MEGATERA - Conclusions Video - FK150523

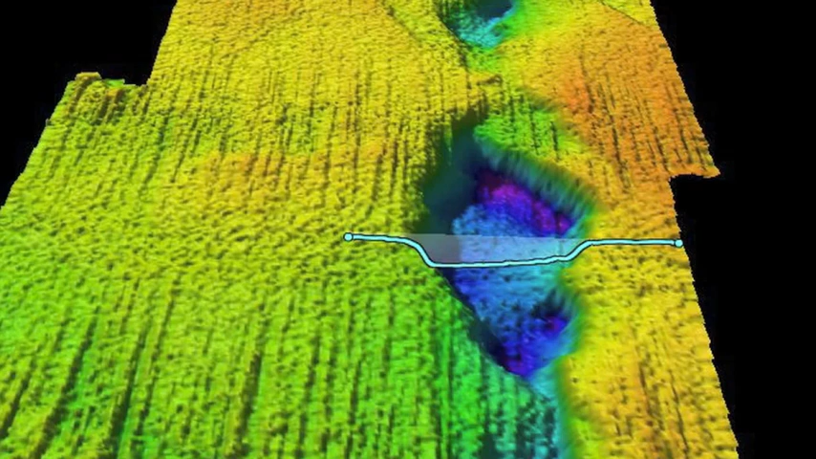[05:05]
This is the best part in the survey. The master fault, what we call it.
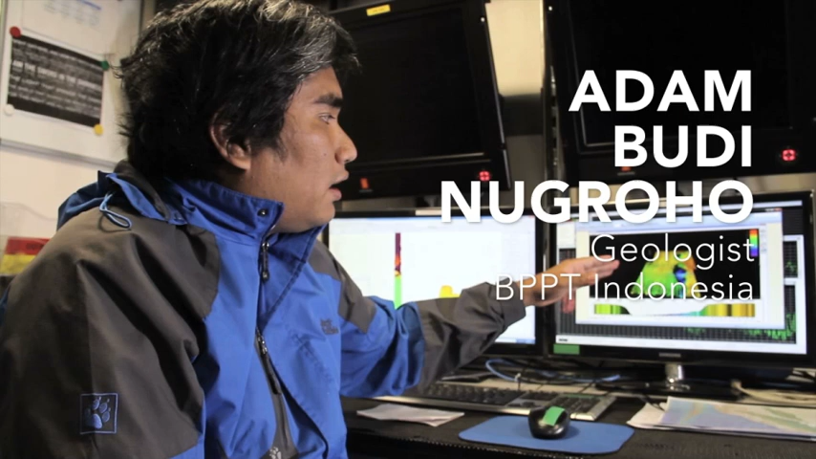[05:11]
And the master fault produces a full part basins.
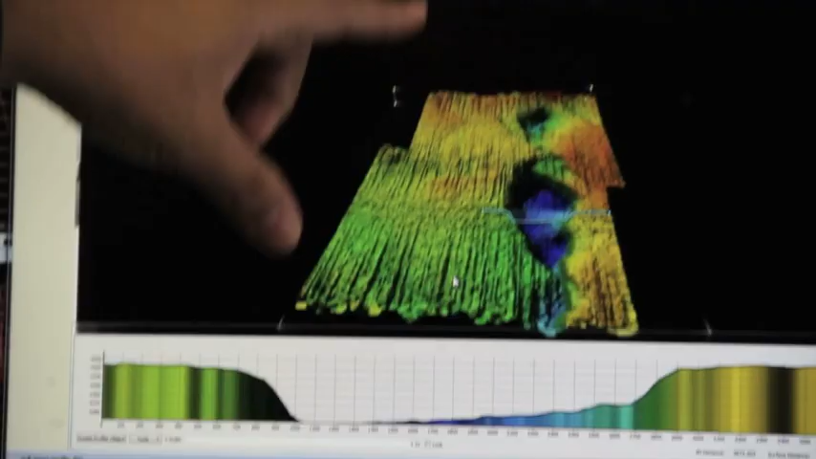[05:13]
And it's because there's a movement.
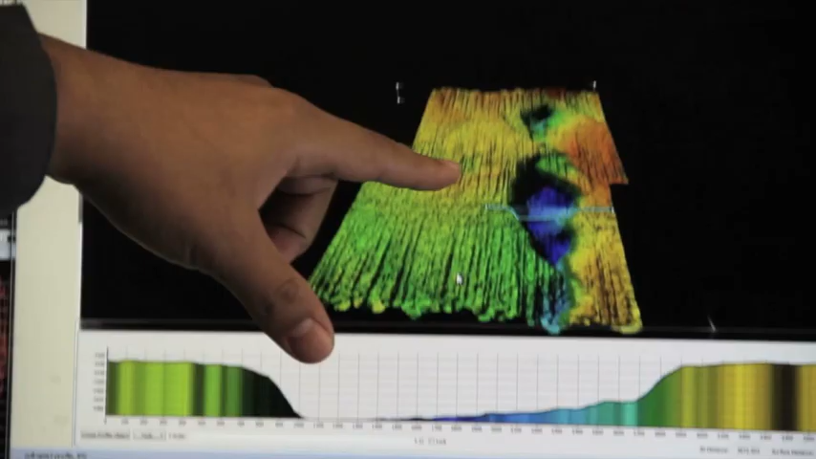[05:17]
All right. So, this is one of our high-resolution seismic reflection profiles.
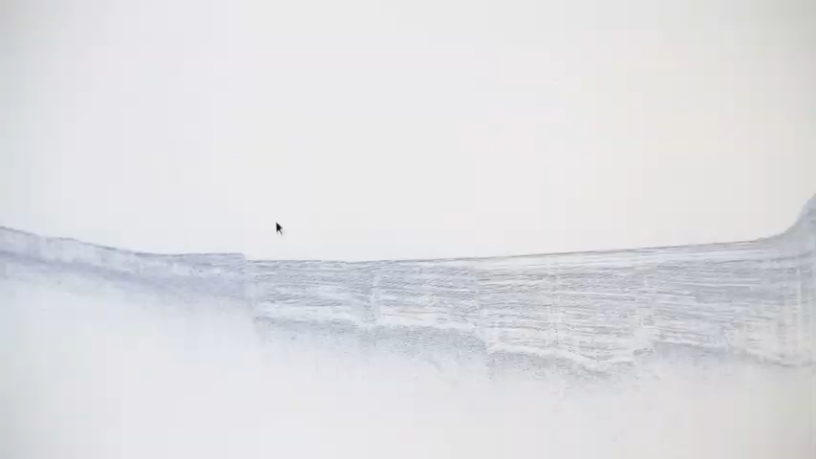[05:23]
Beneath the ocean floor, we have horizontally layered sediments. We have the megafrest fault that reaches the surface around here.
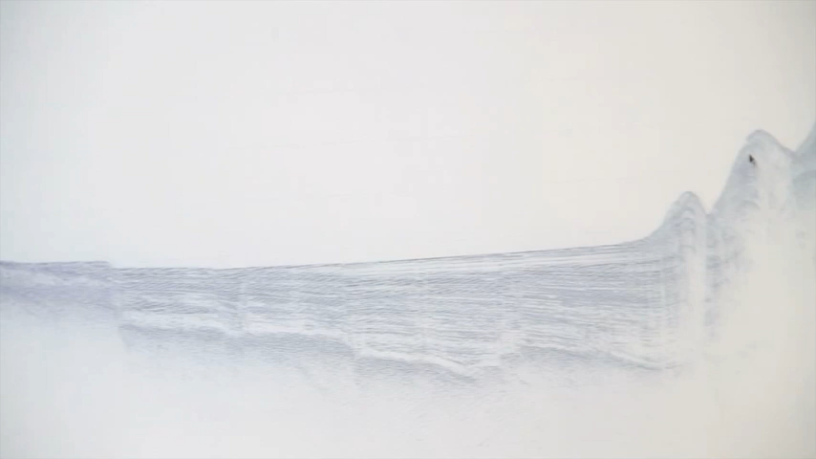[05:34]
So, this incoming Indo-Australian plate shows evidence of extensional
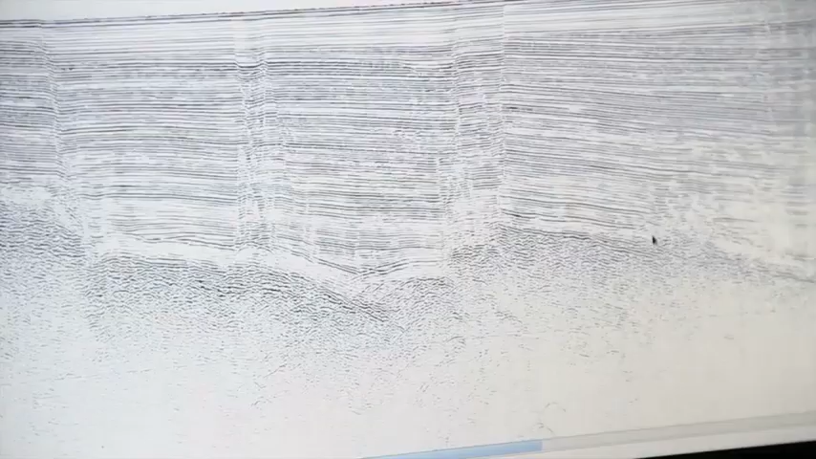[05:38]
deformation that we see here as normal faults.
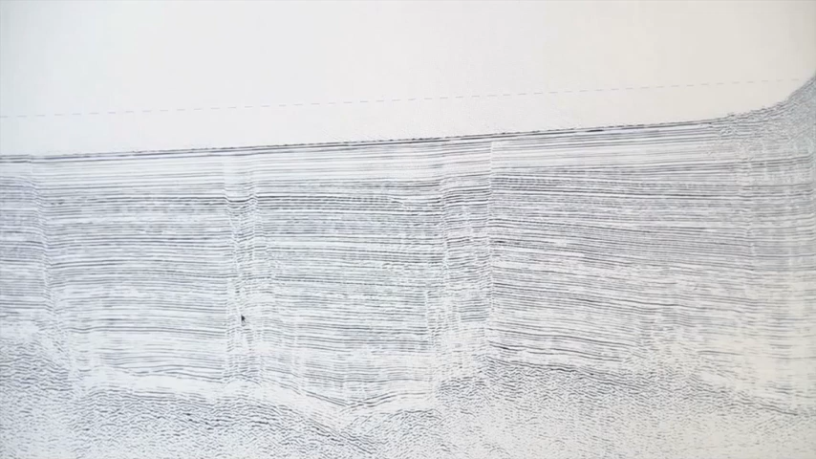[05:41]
So, this is one of them. But here, you have another couple here, here, here,
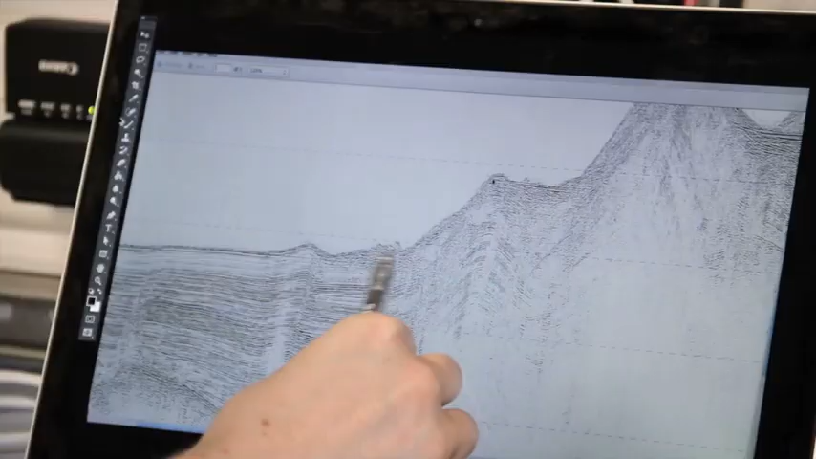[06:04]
You can see bathymetric heights that are faults, in fact.